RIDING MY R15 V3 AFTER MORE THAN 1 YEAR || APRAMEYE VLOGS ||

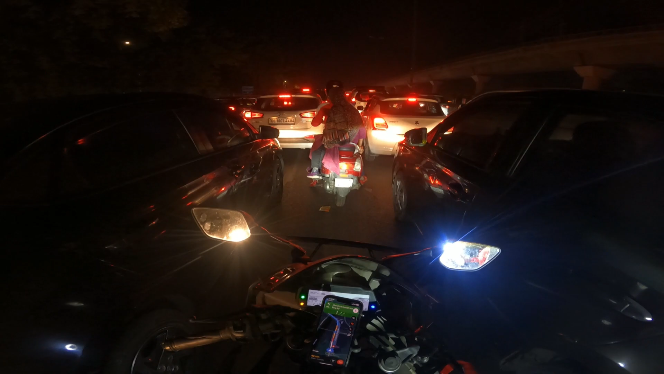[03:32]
तो भाई मैं हूँ अभी भयानक वाले दिल्ली के जाम में और मतलब जो तो मैं ज़बरदस्त फ्लोट
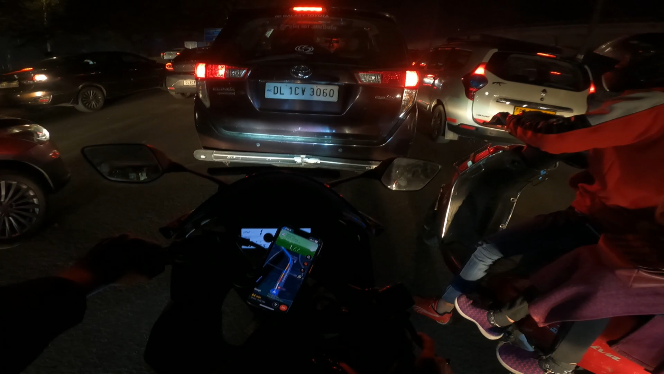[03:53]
पर अब यहाँ पे अटका था हल्का सा तो मैंने कैमरा ऑन कर लिया फटफट मैं कहा क्या तो मतलब मज़ा आया ये होते भाई बाइक के पर्क्स मतलब
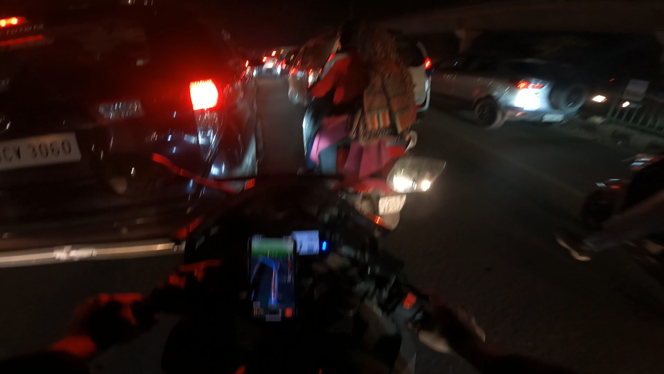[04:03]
अटकते ही नहीं हो भाई आप मतलब अटकते तो ऑब्वियसली अब जैसे यहाँ भी अटक गया मैं बट मज़ा ही अलग है भाई इसका।
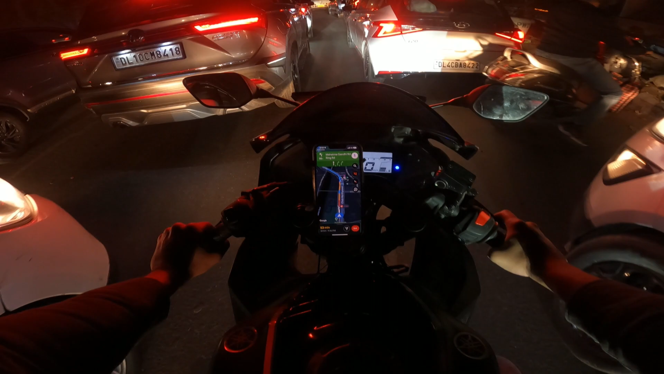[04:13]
अब जैसे अरे शिट ये मेरे से गलती होगी मैप देखने में अब मेरे को नीचे से जाना है और मैं ऊपर राइट साइड हो रखा था। अच्छा टूटा हुआ है क्या रास्ता ही नहीं जाऊँगा कैसे ऊपर से